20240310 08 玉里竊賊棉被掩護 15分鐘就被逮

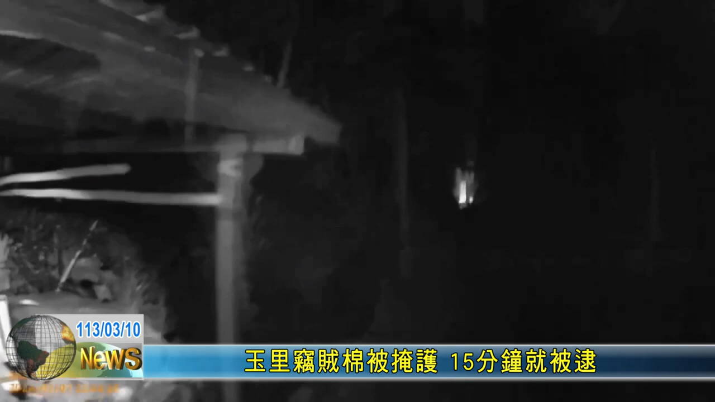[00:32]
接着用防尘套遮住五官，缓慢离开现场。男子以为神不知鬼不觉，殊不知他一身装扮超级显眼，